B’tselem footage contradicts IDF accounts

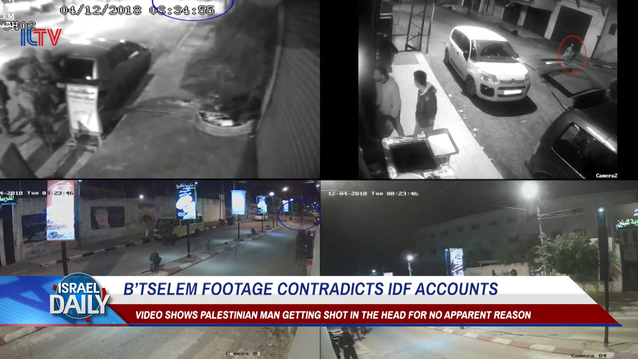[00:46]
Suddenly, the people on the street scatter, but Habali, who uses a walking stick, couldn't move in time and was shot from behind.